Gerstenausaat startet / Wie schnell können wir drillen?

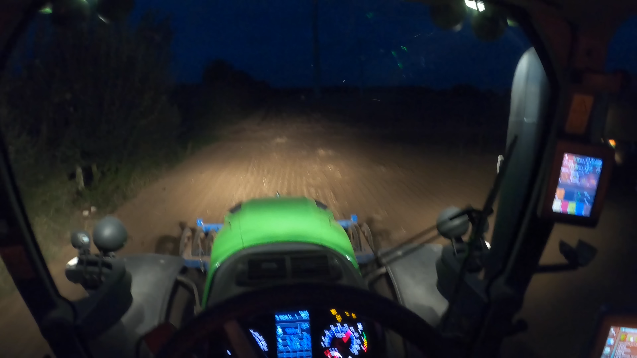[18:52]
So, die letzten Meter hier nehme ich euch noch mal eben mit. Zack, Packer ausheben.